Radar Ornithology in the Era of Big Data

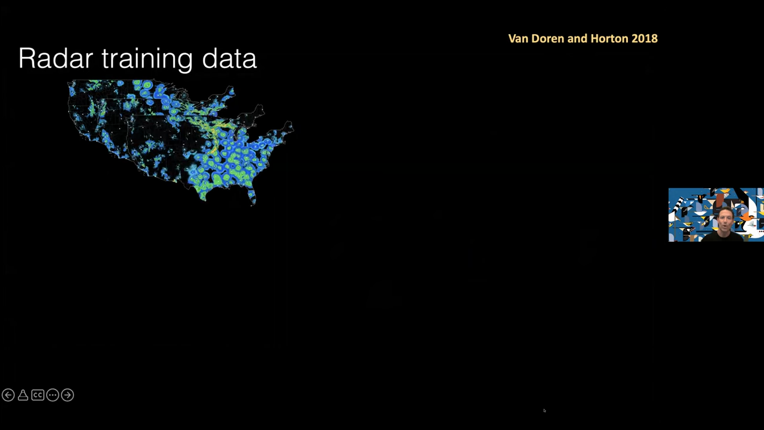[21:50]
So taking those radar training data, um, again, thinking about extracting the meteorology and talking about the, the biology dominated by birds and building up a data set where you can, can characterize that over lots of different images and start to learn associations between when